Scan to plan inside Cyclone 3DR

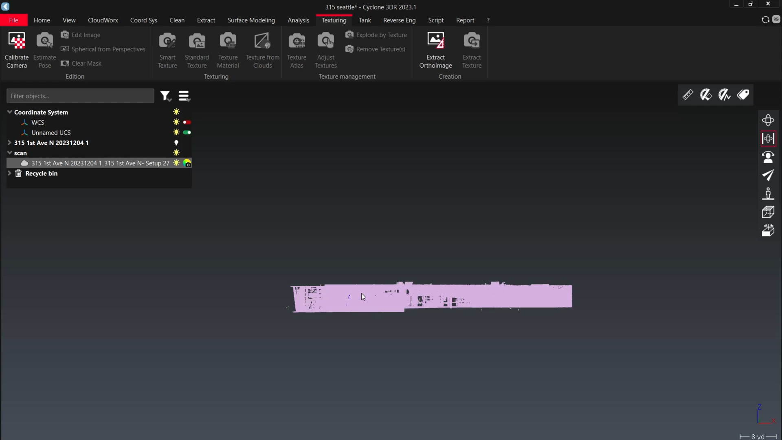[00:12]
So once we have Cyclone 3DR open and our point cloud that we want to work with pulled up, we're going to go ahead and select the point cloud that we want to use and then find our extract tab. Under the extract section, there should be scan to plan.